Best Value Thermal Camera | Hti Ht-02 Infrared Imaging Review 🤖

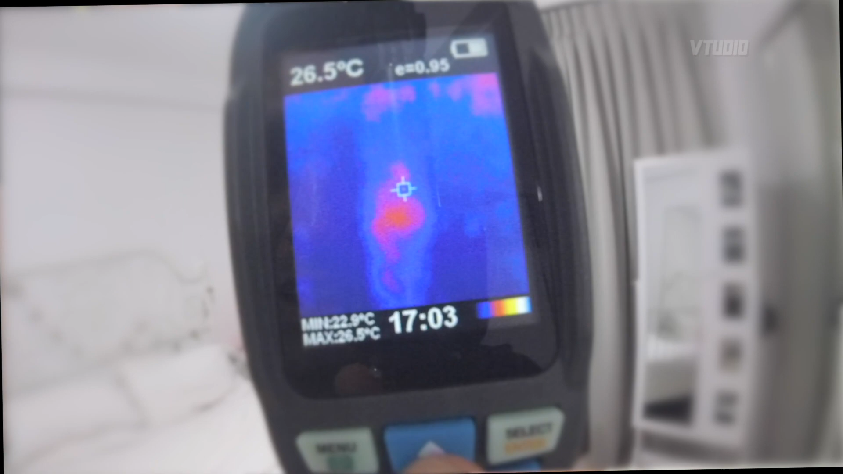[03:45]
On screen: spot 26.5°C, max 26.5°C, min 22.9°C
between the range to allow you to see the normal camera view and the heat camera view and kind of like blend it in and have some fun with it so overall